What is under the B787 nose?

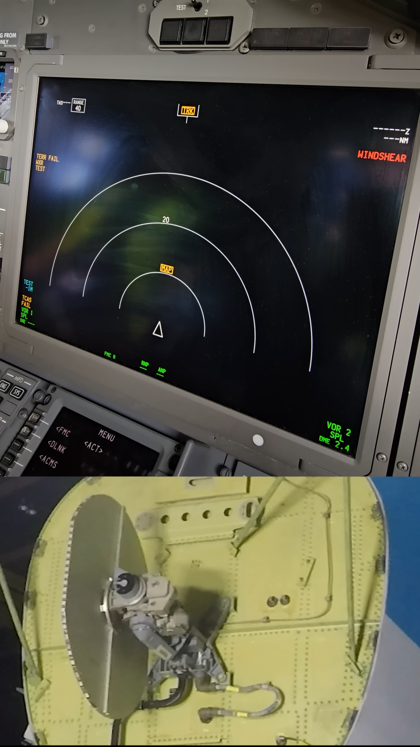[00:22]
The weather radar shows weather data to the pilots when switched on. Here you see the weather radar antenna moving.
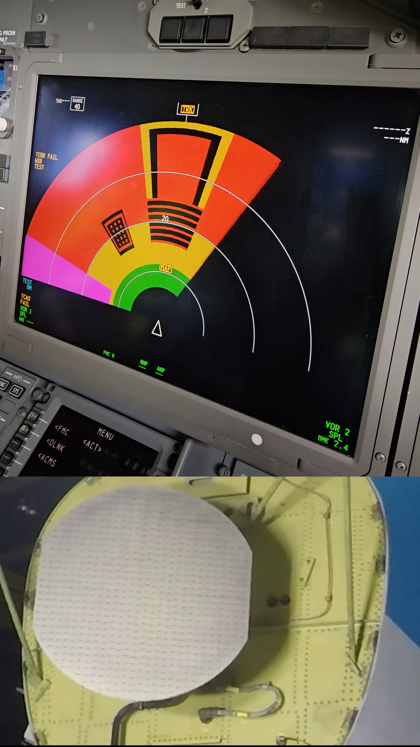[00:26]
A normal antenna sweep takes around 4 seconds.